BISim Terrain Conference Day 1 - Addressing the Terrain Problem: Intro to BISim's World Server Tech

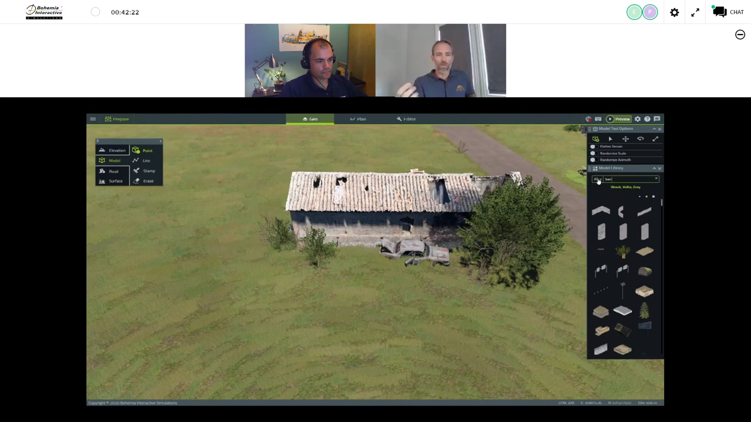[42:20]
This is not 3D or VBS 3 content. This is some kind of LIDAR scan of these historic buildings in Spain. Is that correct?
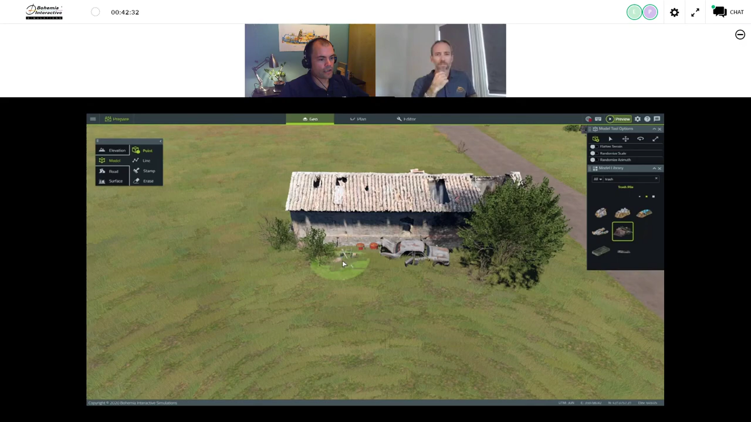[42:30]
That's right. So the yeah, the building models themselves are were external data that were brought in as an external model and converted to run in VBS 4. Roger.
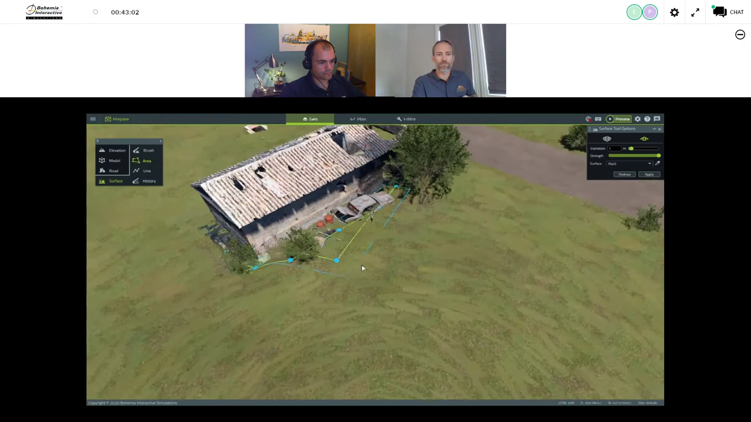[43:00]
OK, and now you can see what I'm doing here is actually editing the surface. So the tall grass was interfering with the buildings that I had just quickly placed there. And it's very easy to just use geo to to change that. We do also have the capability in geo for buildings that get placed to simply actually modify the terrain under them. So modifying the terrain or the the surface is present based on a model that you place is something that can also be done.